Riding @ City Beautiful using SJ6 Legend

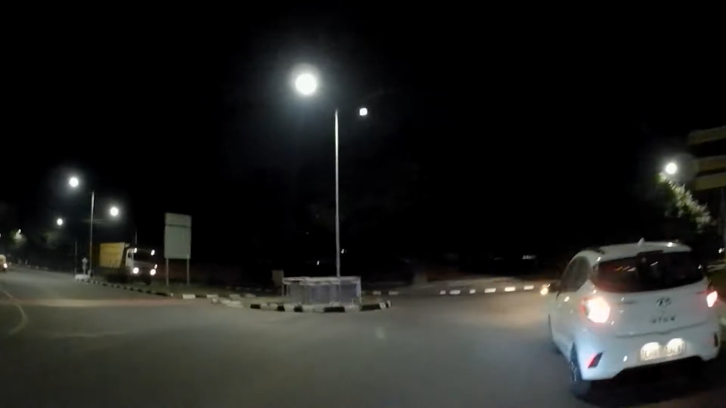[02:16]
So, no issues. This is left side is the round robin. And the right side goes to the residence of the Chandigarh administrator. Yes, then now it's going to come Chandigarh Golf Club, left side.
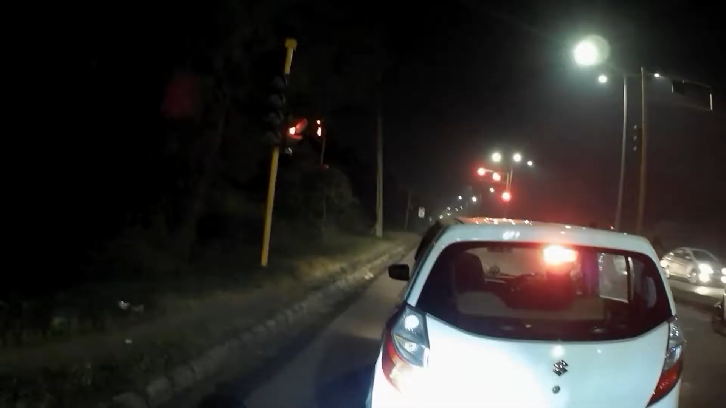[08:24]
I can wait for at least 1 minute. Jungle here, and nowadays there are lots of jam in near that Zirakpur Punjab interstate. If you move from Chandigarh, that I'll also show you.
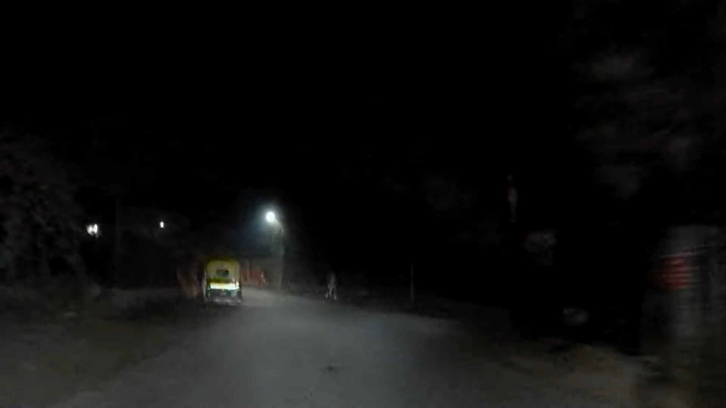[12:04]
and I'm happy. So you can see, so here I should be careful because people drive very careful.
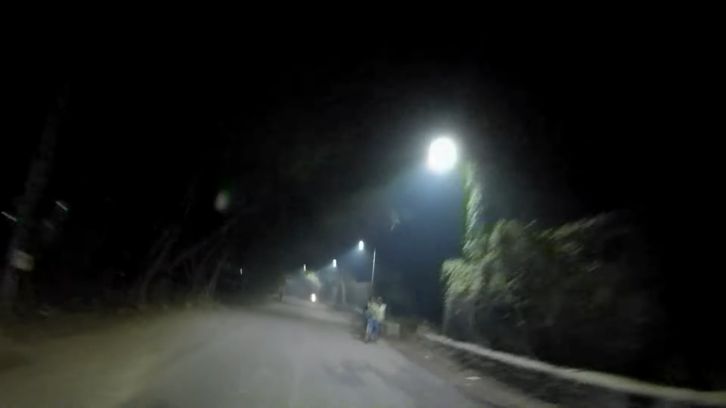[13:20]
so the people will feel safe while traveling in these areas.
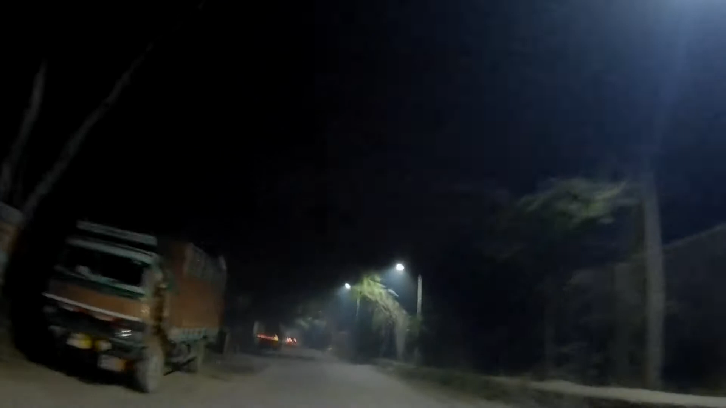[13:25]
So now also, you just saw how dangerously people can turn.
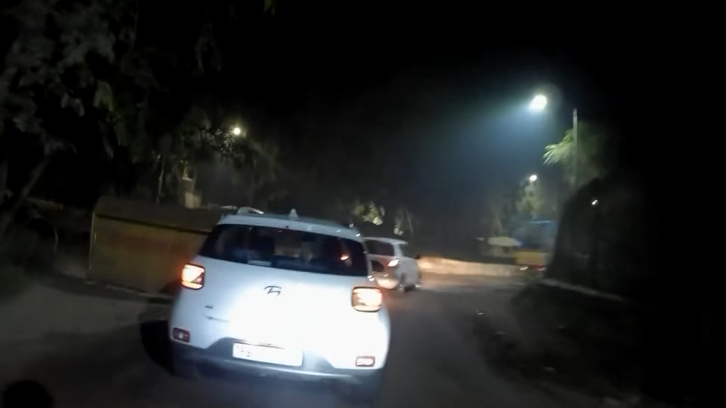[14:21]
I was 40 only speed limit, but still quite enough to destabilize.
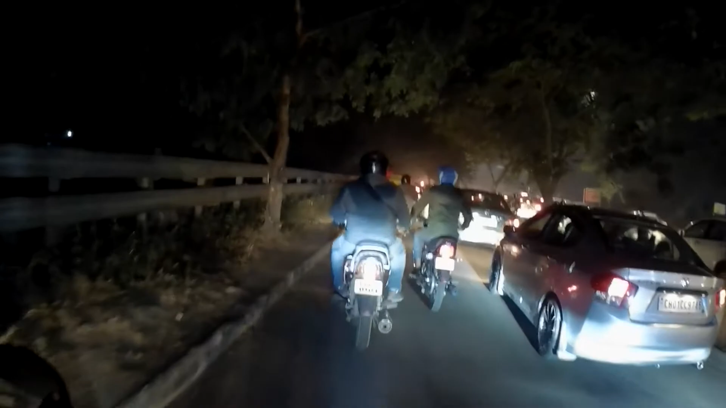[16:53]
And here the maximum jam is also there, so you have to be very careful.
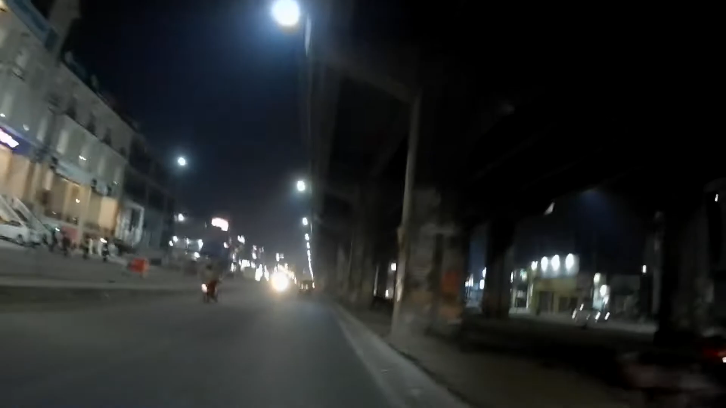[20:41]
I don't know where I will find out. This is the road where I have to go. This is MK towards the Redkings, and
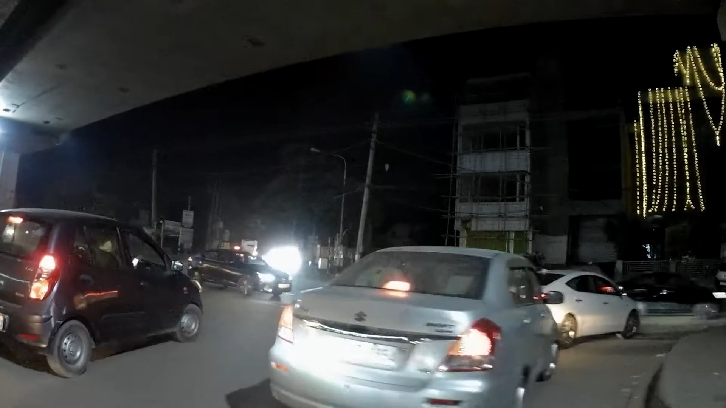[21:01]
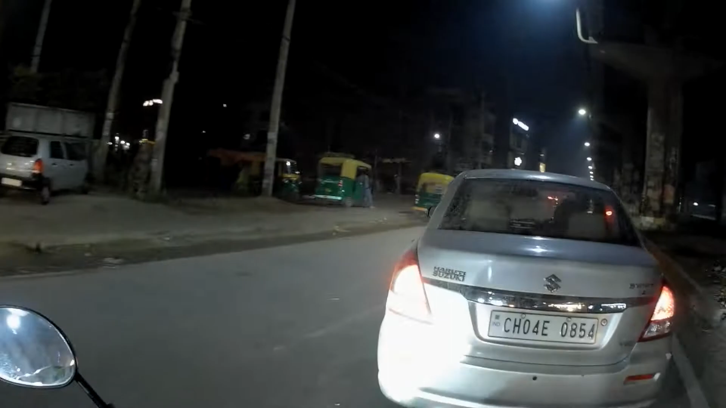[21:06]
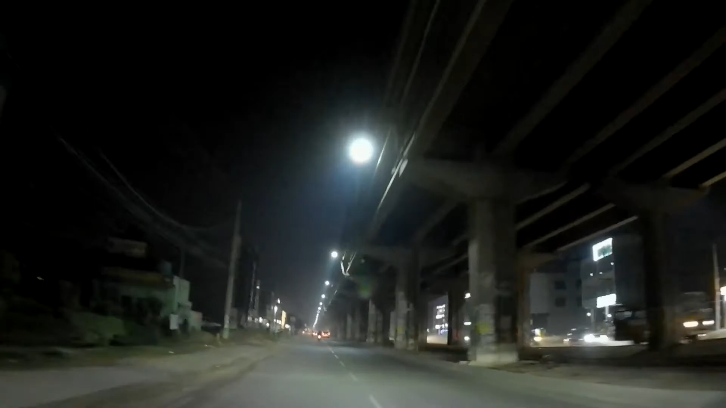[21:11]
U-turn, now I'll take left turn, and then I'll again test the roads in the road because they are cemented. They are actually made of bricks and not bricks, cemented tiles, and logging is not so smooth in these roads with the old cameras, and I'll see in this particular camera how it will be.
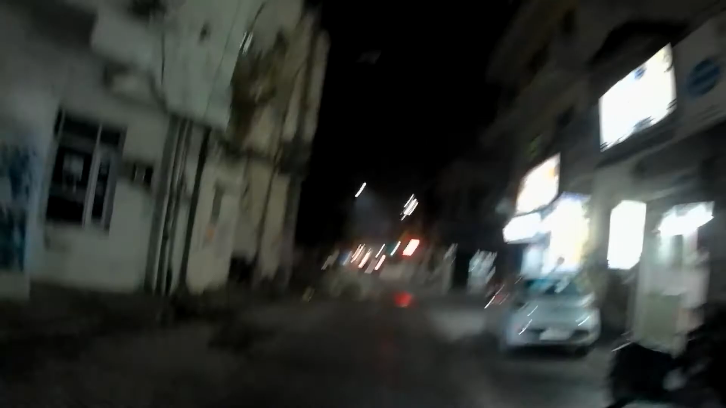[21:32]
But it's not so smooth, it's a little bit of
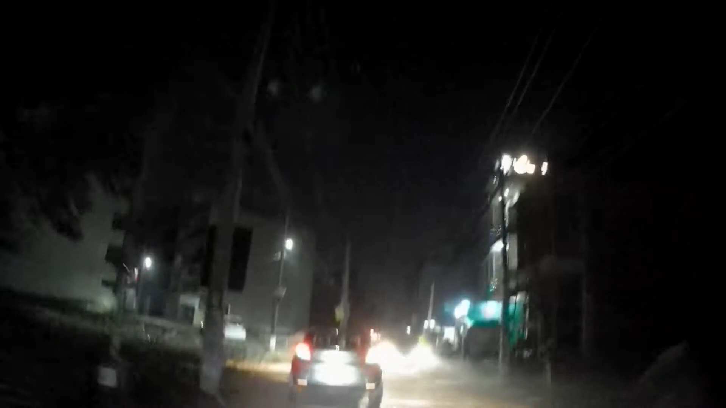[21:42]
bumpy, but I have to see. Lakshmi Street. Slow and steady wins the race.